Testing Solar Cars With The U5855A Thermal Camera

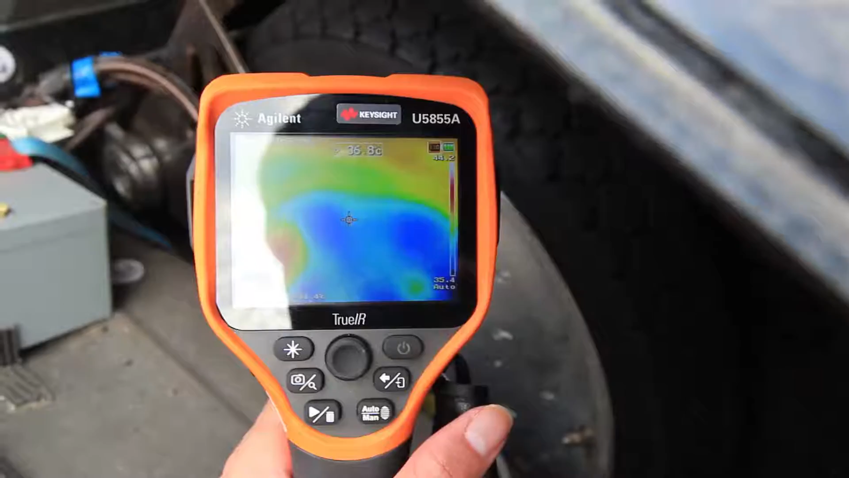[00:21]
These include brake rub, whereby the temperature of the brake can be accurately measured to see if different brakes are warmer than others.
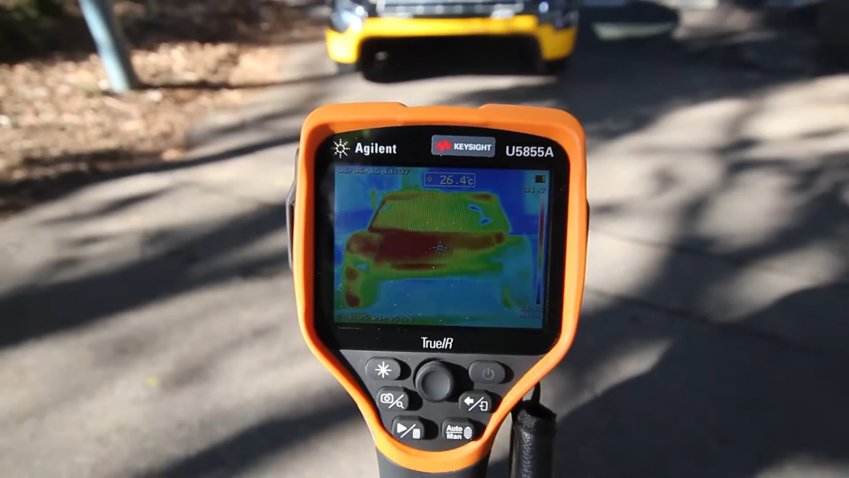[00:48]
On screen: spot 26.4°C
The thermal camera is so accurate that we
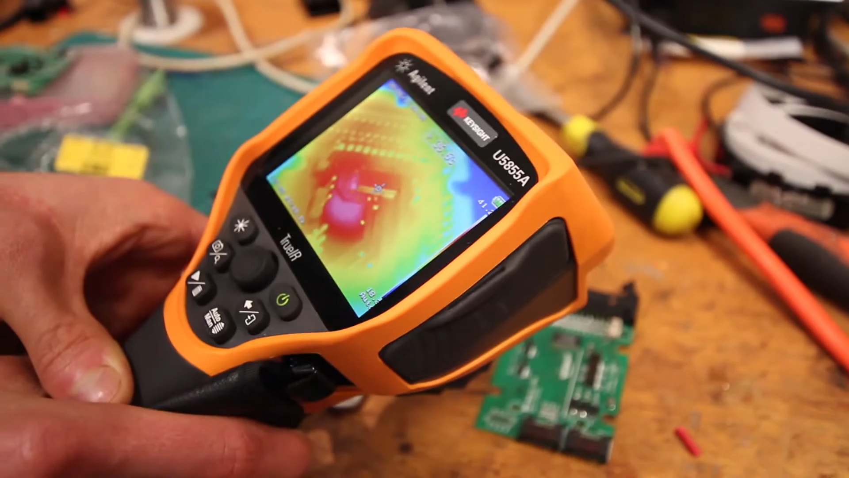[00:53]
are able to determine current leaks in our printed circuit boards and in our battery pack.